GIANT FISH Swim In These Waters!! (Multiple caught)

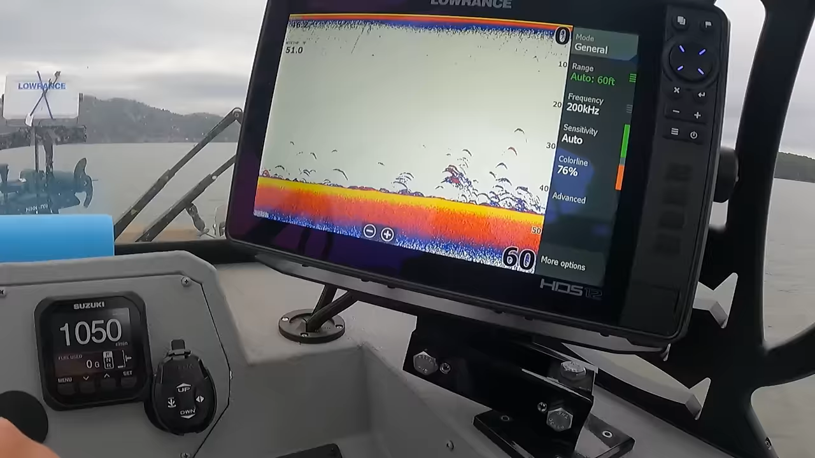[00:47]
But there's stuff down there, but I don't know if them are fish or if that's just grass.
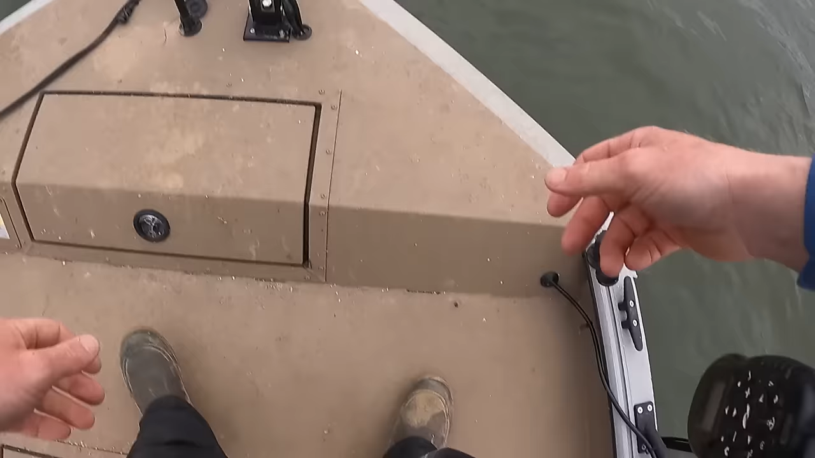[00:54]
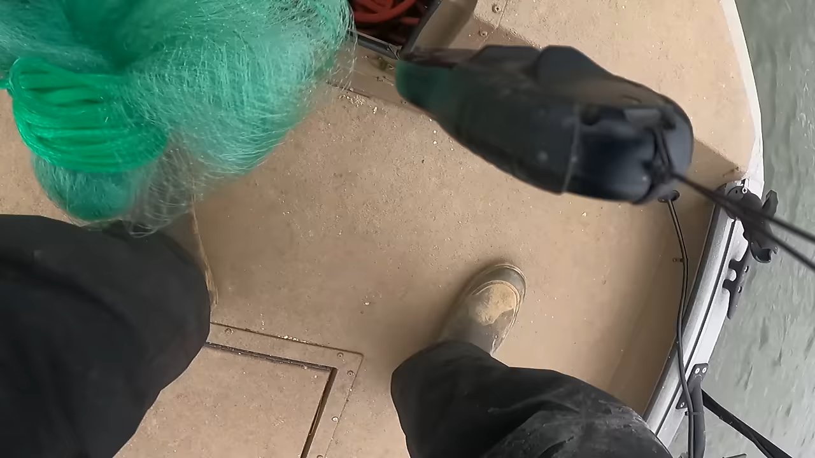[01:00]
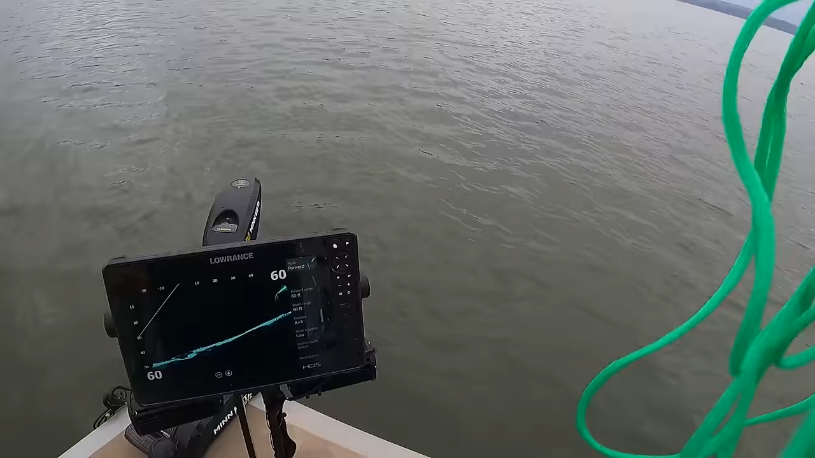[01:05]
I see cats on the bottom.
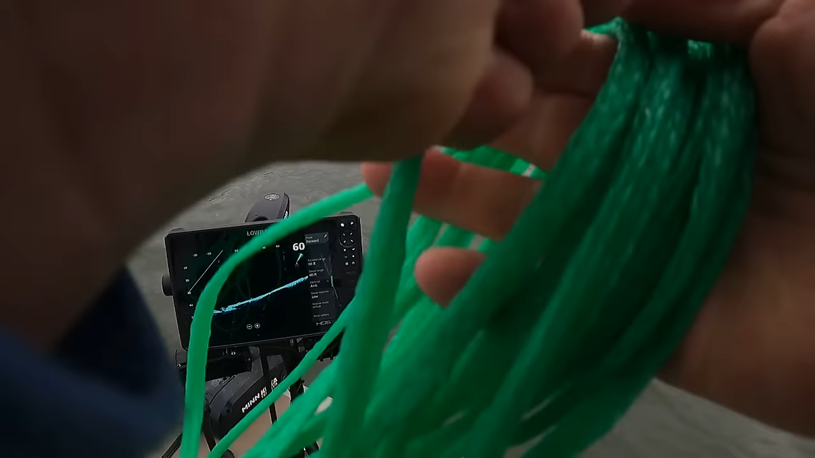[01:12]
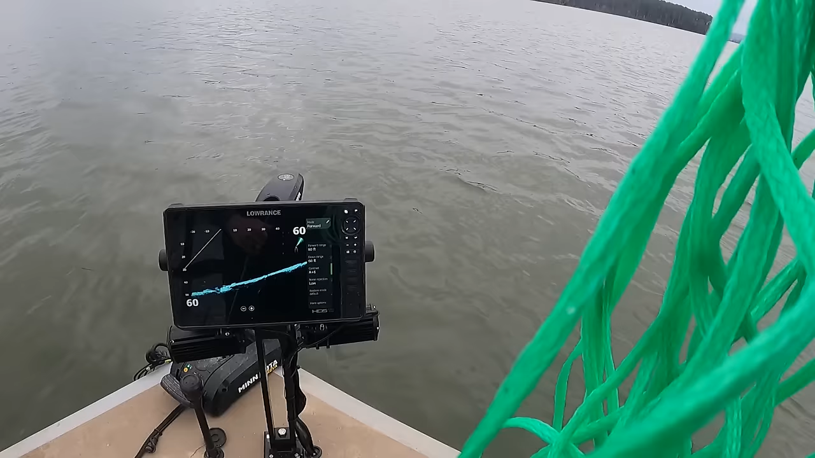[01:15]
Those are some bigger fish down there. Holy shnikes, dude, there's a giant down there.